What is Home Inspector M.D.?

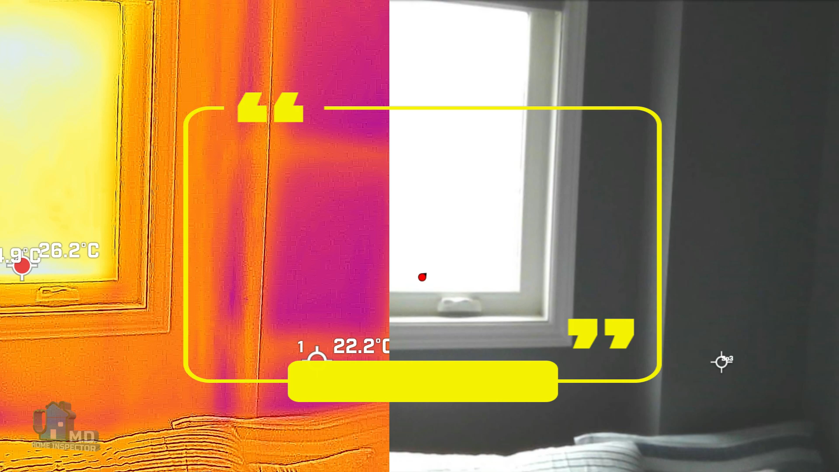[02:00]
Infrared thermal cameras allow us to see conditions not visible to the naked eye,
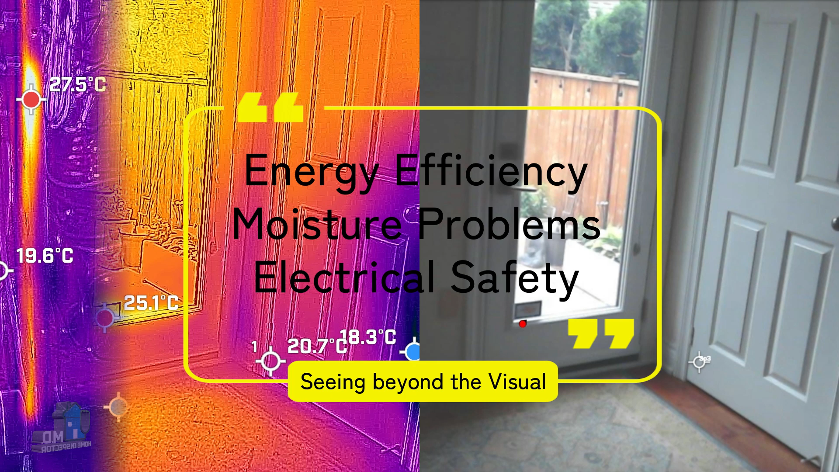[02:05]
such as moisture, energy efficiency, and electrical safety.